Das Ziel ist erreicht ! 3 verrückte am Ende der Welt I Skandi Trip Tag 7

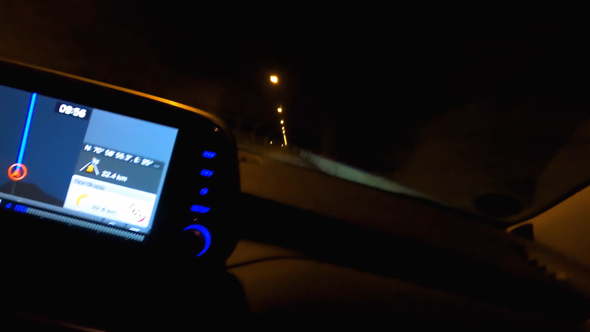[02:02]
praktisch auf der das nordkap liegt das besondere an dem tunnel ist dass wir jetzt
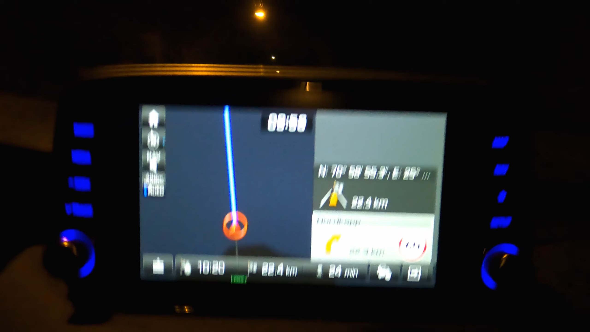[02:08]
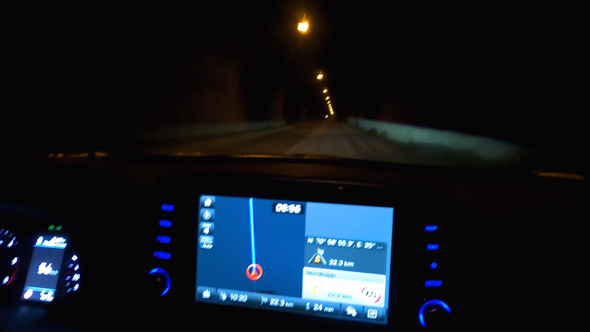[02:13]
bergab geht und wir fahren jetzt praktisch unter dem meer durch also ab jetzt ist über uns nur noch wasser und ab da hinten dann geht es wieder so steil wie es hier bergauf geht geht es da wieder